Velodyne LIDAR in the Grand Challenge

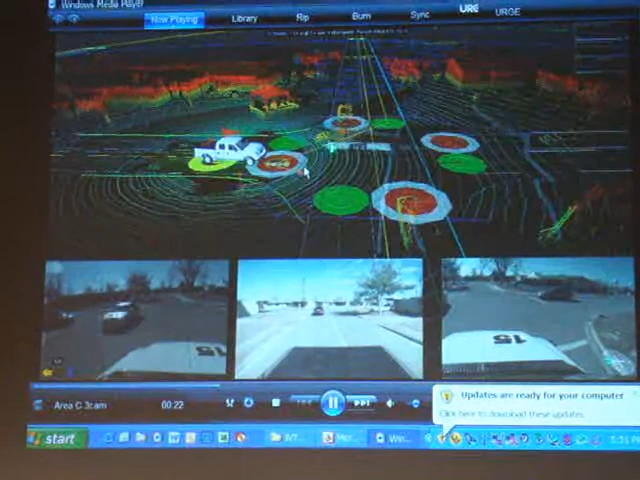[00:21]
You can see that little box we're tracking its velocity vector. There's another car sitting here. There's one here. There's one over here.
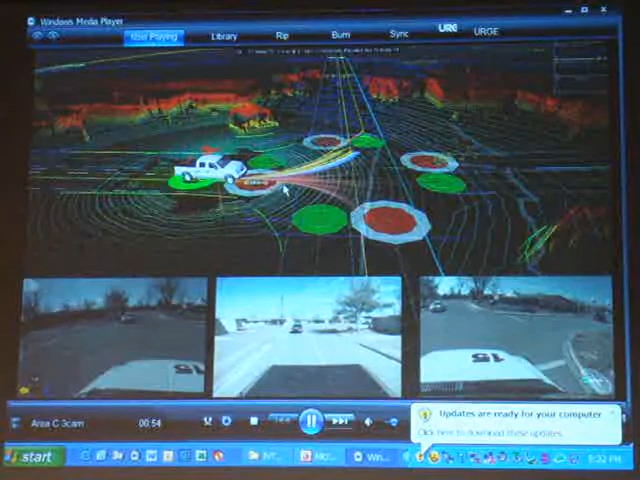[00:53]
instead of having an arbitration-based philosophy, what we had was everything fused in this map here. And there were some weighting factors and some rules and
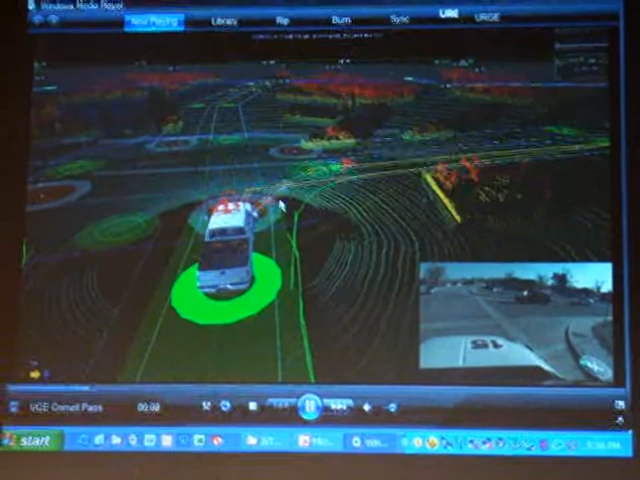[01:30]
And right after we come around the corner, this is where we see Cornell in our lane. And, you know, it's not exactly like we had a lot of extra room with our truck anyway.
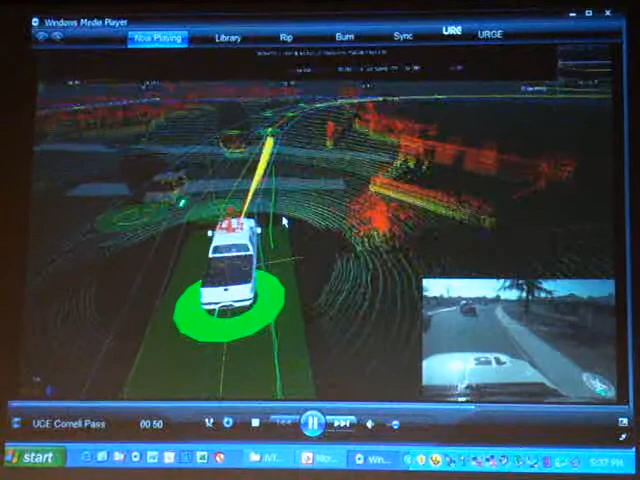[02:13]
And there's another vehicle in front of Cornell. Maybe Cornell's trying to pass it. I don't know. One of the DARPA rules was that if you had to pass somebody or make some alteration that kind of violated the rules, you often had to stop for five seconds before you did.
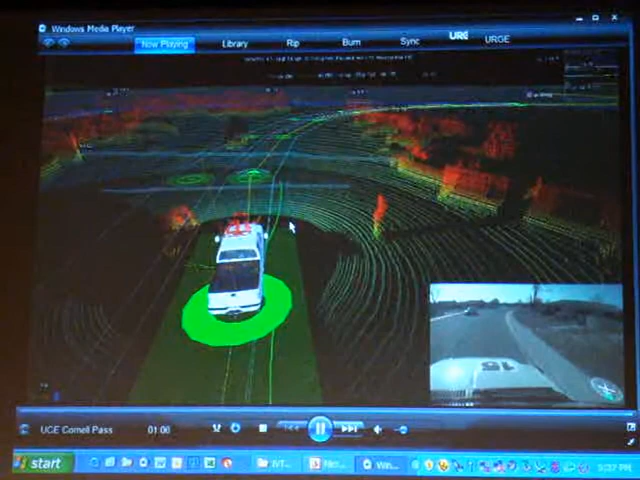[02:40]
you know, we give ourselves less than a meter to get around them here. I'm not sure if Cornell stopped because they saw us or if DARPA gave them a pause or whatever, but when Norm showed that graph earlier in the day, there were a lot of vehicle-to-vehicle interactions like this. And here's Cornell's chase vehicle coming by.
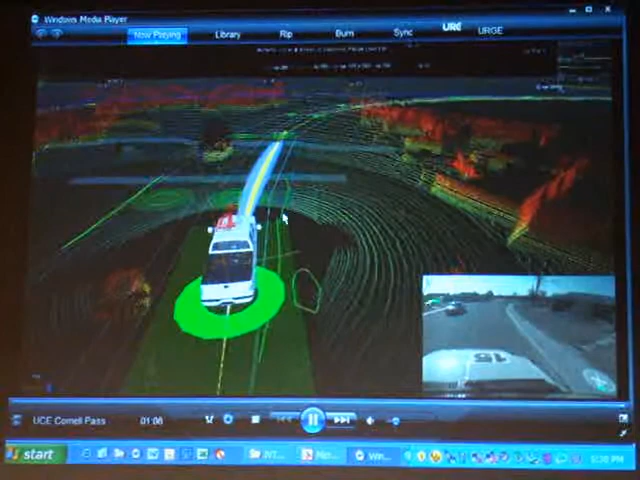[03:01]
I wish you guys could see the raw lidar. The images really are stunning. It's a great sensor.
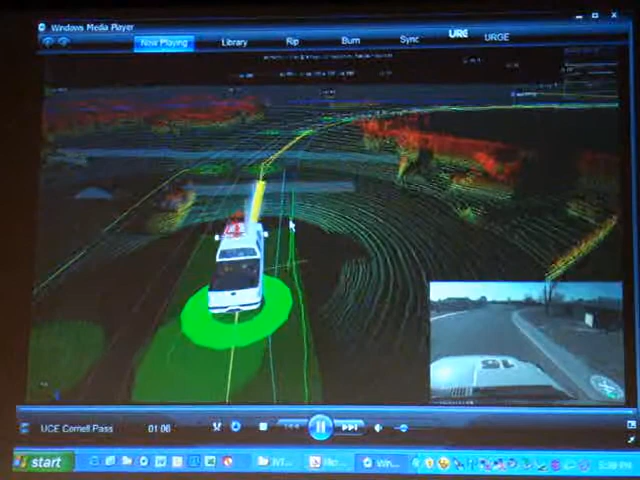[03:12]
Coming out of the center. So we're coming out of the parking lot.
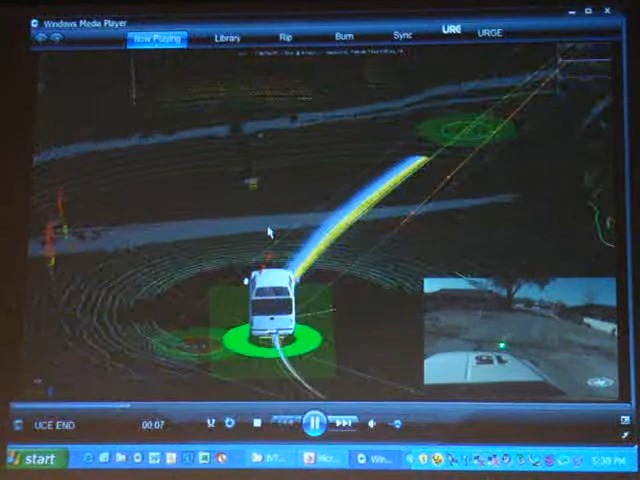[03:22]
We're going down this really narrow road here, and it's really quite embarrassing. And I'll explain it to you once we get there.
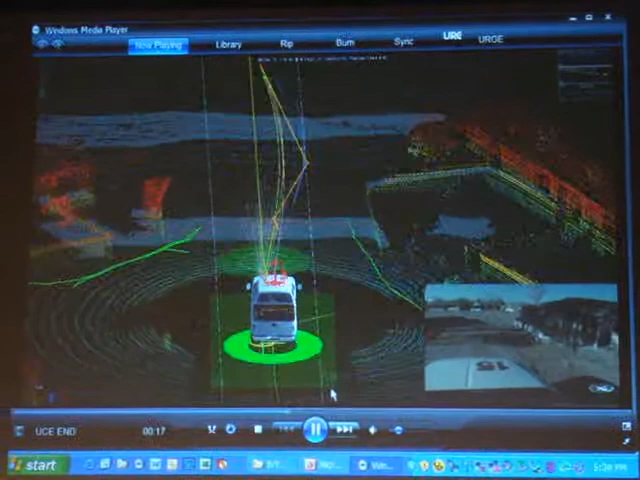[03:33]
I mean, there's really nothing in the way where, you know, you can see a DARPA observation tent down here.